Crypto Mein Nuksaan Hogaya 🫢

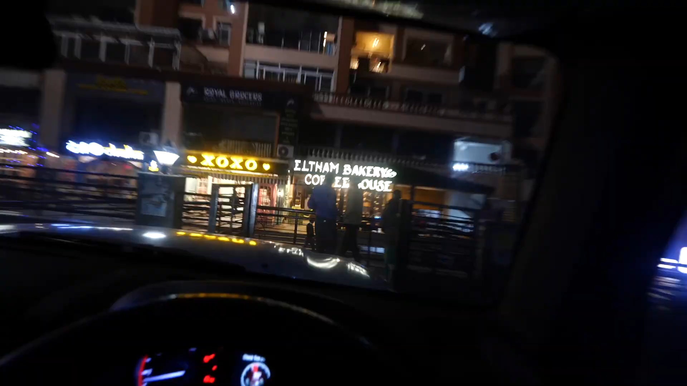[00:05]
सो गाइस, जस्ट हैड माय फेवरेट कॉफी फ्रॉम अल्थम। हेल्दी राइड तो मिलती है, बट यहाँ पे ना दारू भी मिलती है।